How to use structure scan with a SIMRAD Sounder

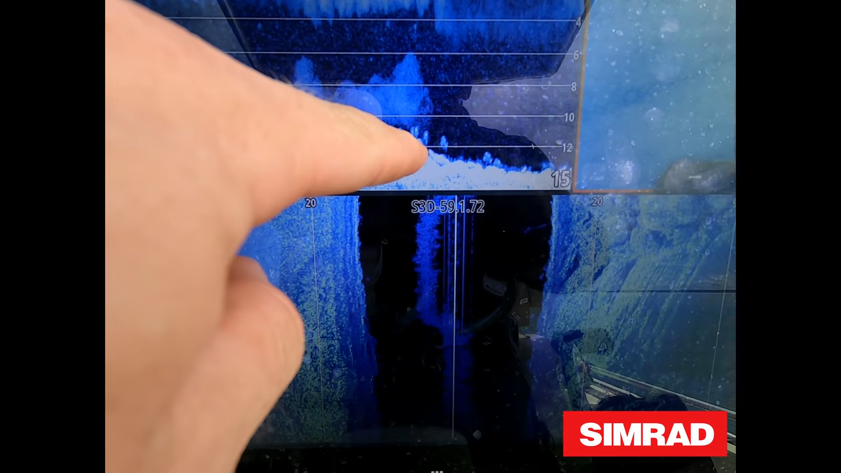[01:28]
And you've got the rock to the right hand side.
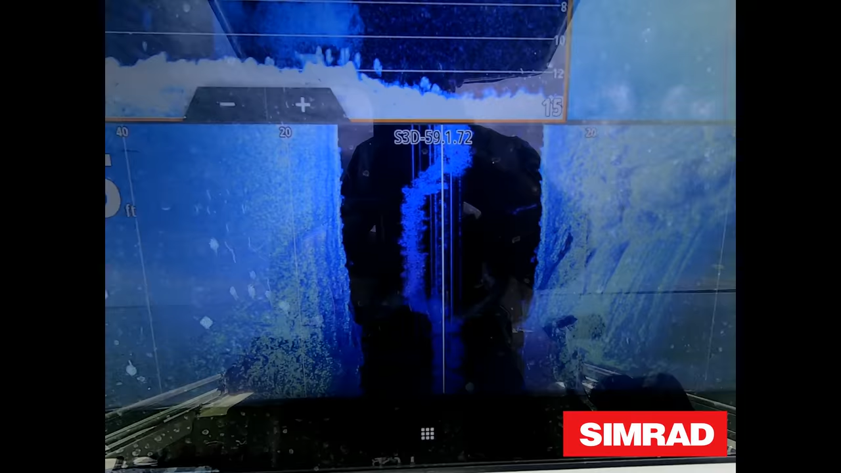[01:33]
And then obviously out to the left you've got the mud.
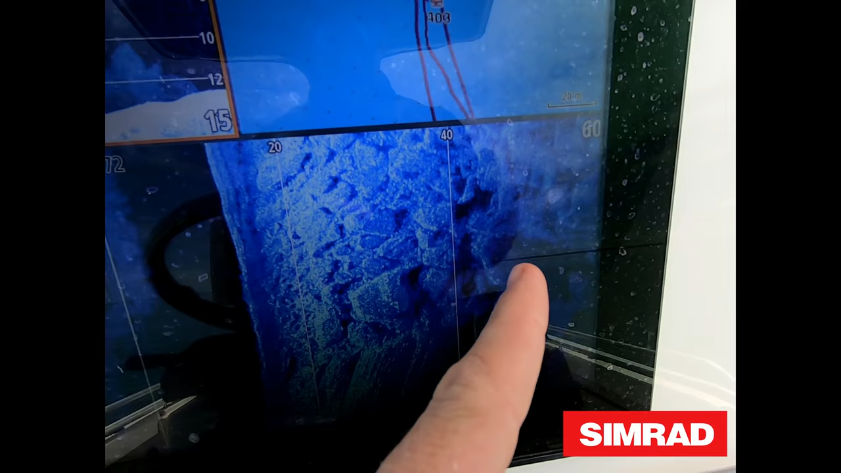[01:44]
So that's 20 feet, that's 40 feet and that's 60 feet. I find 60 feet is a good comfortable range
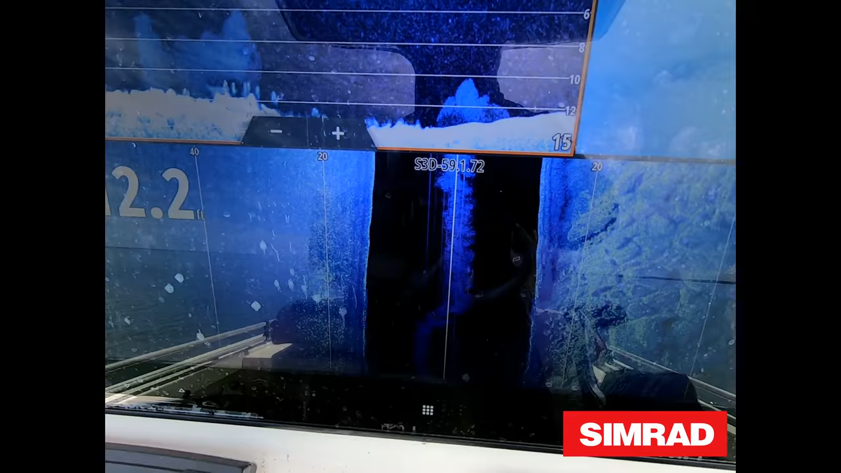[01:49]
where you get good clarity and you can pinpoint the fish quite accurately. So, as you can see we're moving along slowly with the Minn Kota, scanning the rock. You can see a little bit of an indent there.
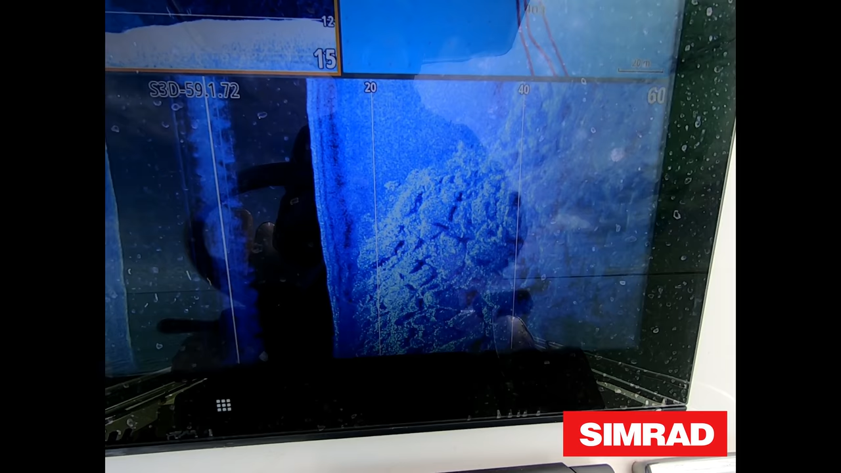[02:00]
Well obviously the mud comes in and then that's the rock area and that's it comes up into the shallows.
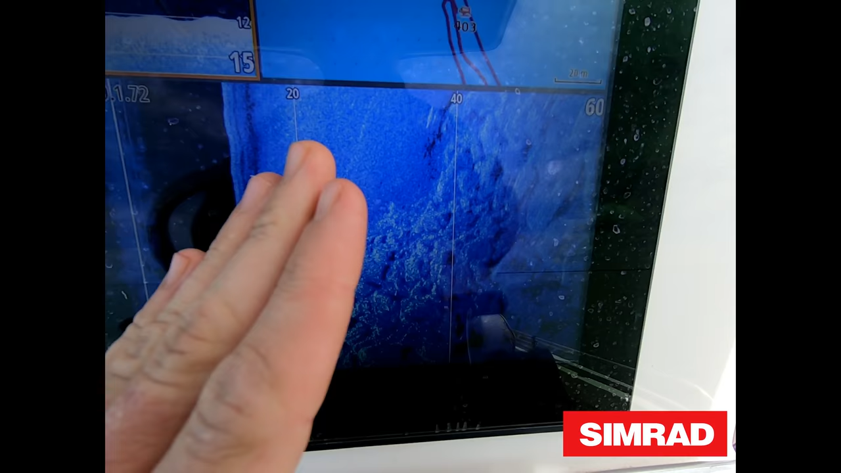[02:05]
Hopefully as I come along here we should mark some fish.
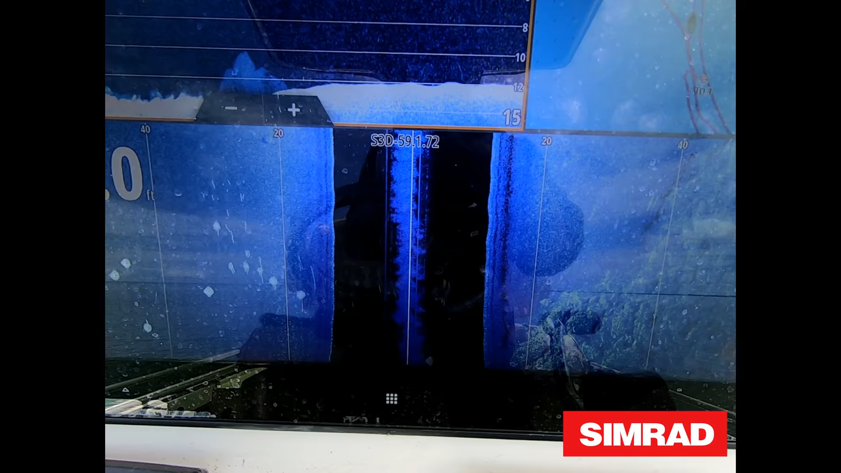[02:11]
Alright, there we go. So, see those guys there?
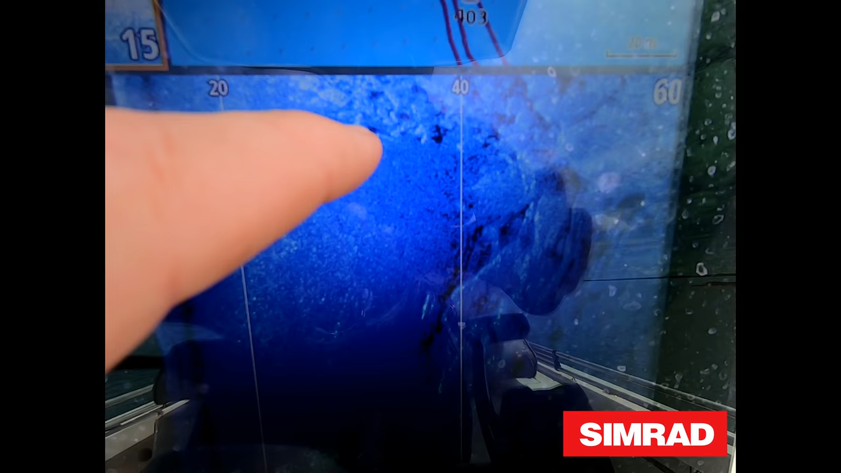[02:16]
Little grains of rice. Not sure what they are.
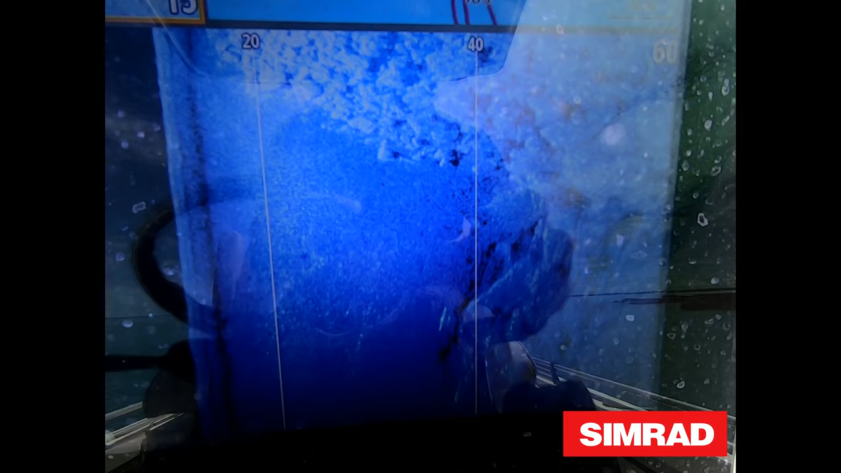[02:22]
They're fish but they're only small fish. Well we're looking for a large,
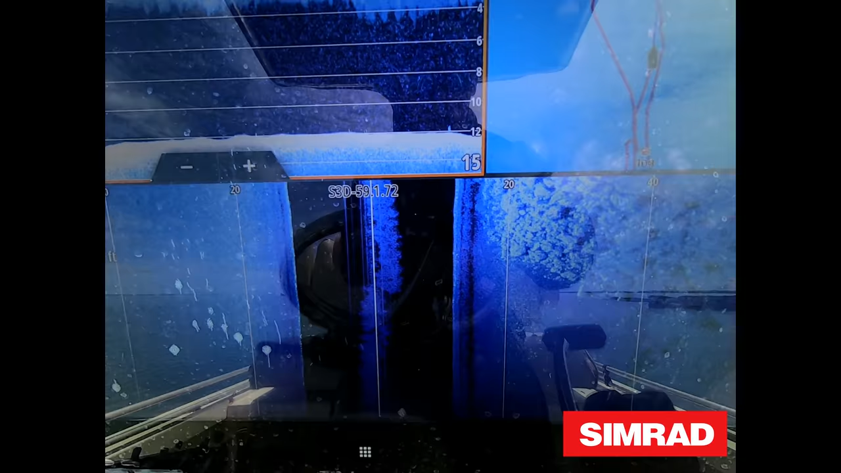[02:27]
a lot larger grains of rice as we call it. And they'll have a large shadow off them.
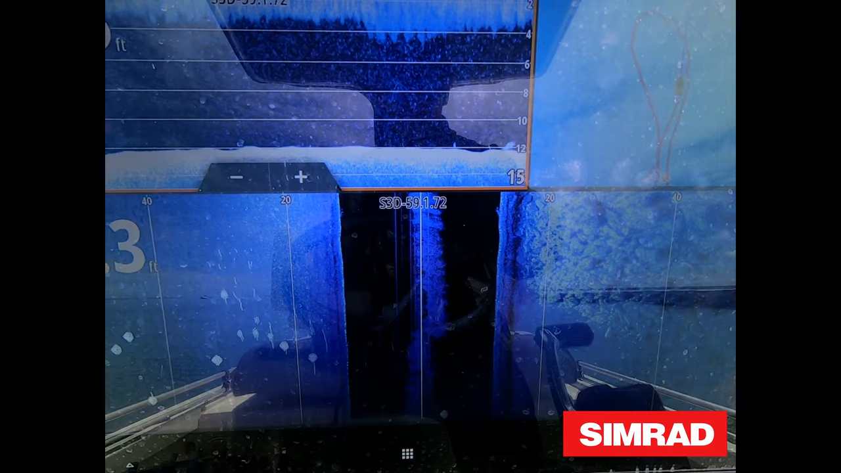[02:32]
Oh, there's a fish in the down scan. Again the rocks to our right. You've got sand to the left. Rocks to your right. Sand to the left. Alright. Here we go. See the right hand side in here?
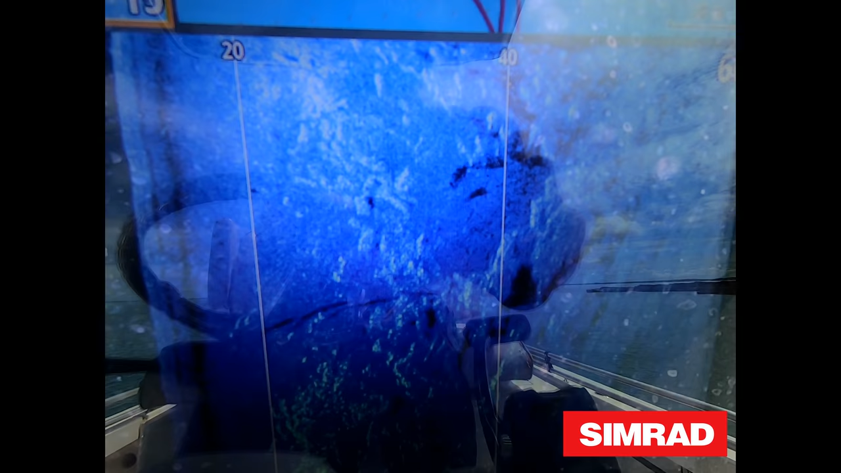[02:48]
All these little grains of rice and then you've got the shadows off them.
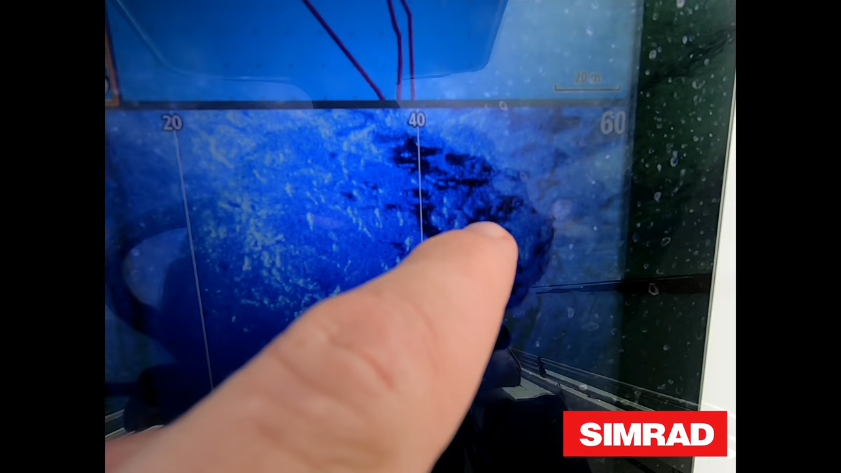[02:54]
They're all fish. So they are all directly right there in that pocket in the rocks.
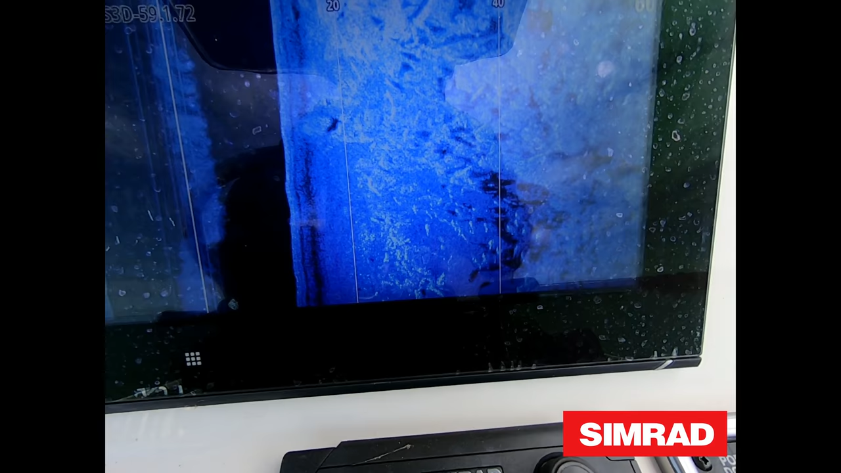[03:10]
Now they're off the bottom and they're moving around because the shadow is away from the grain of rice.
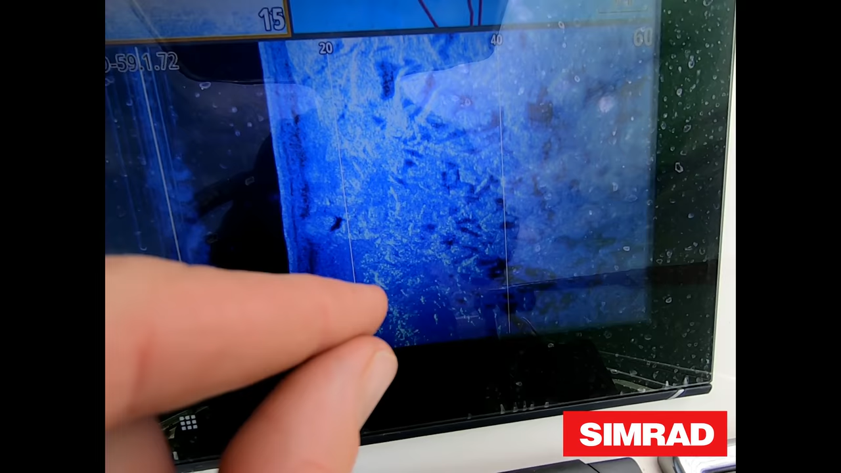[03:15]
If the shadow is touching the grain of rice it means they're directly on the bottom. But there's a bit of a distance between the shadow and the grain of rice.
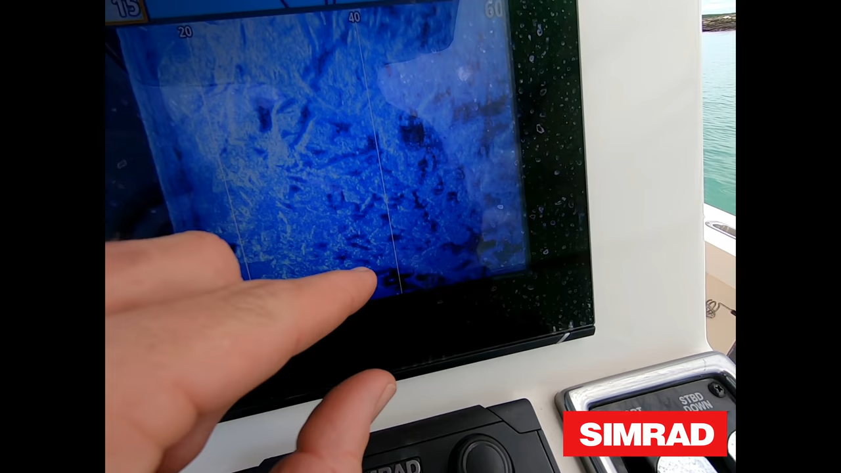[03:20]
So they're up and they're moving around.
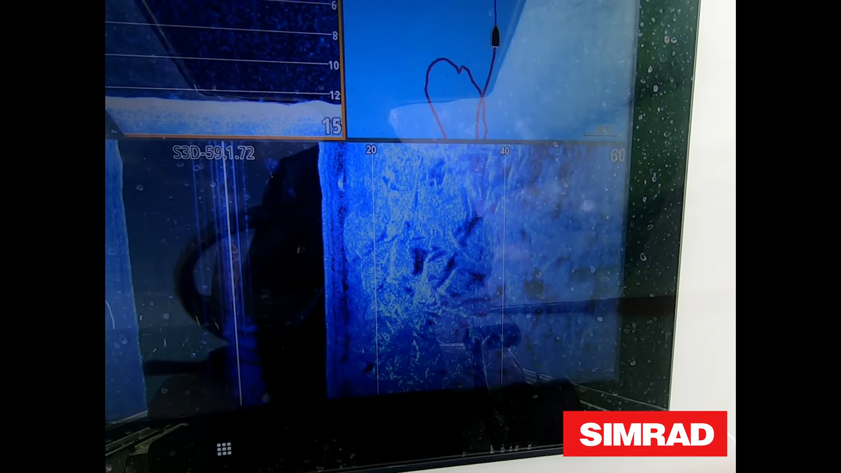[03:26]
They're not bad sized fish. They could be deweys or barra. It's a bit hard to tell when they're moving around like that.
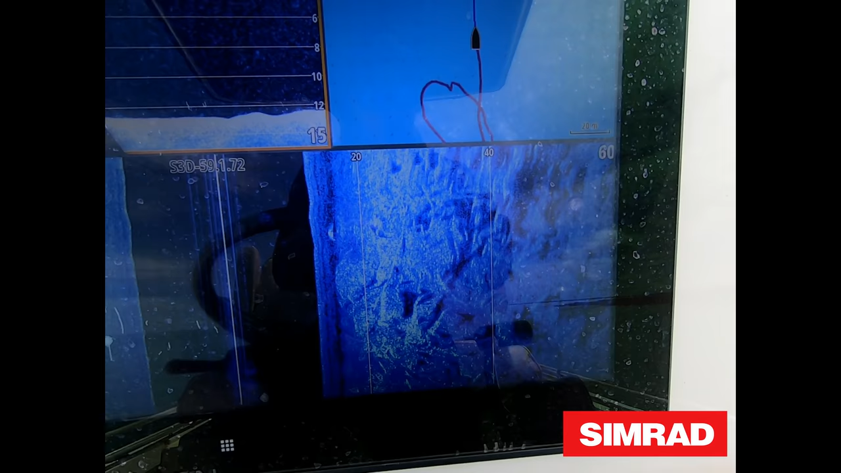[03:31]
When they're stationary it's a lot easier to pinpoint them. There you go. We've got, oh look at that.
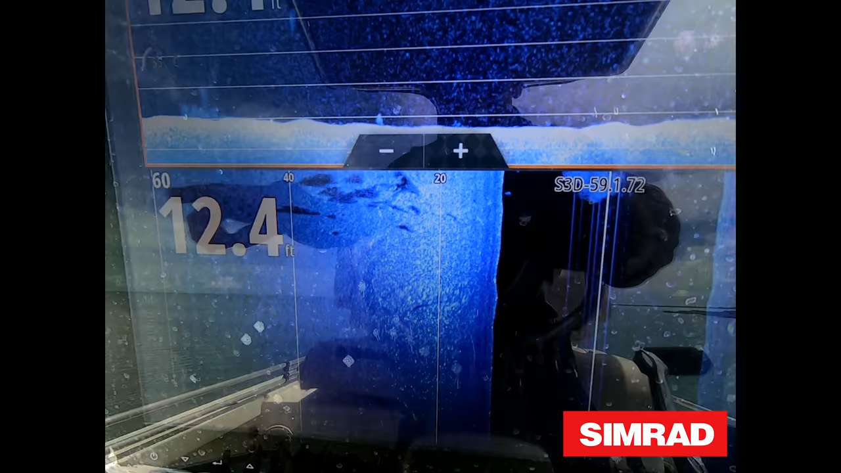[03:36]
Cast out to your left dad. That is a large school of fish out to your left.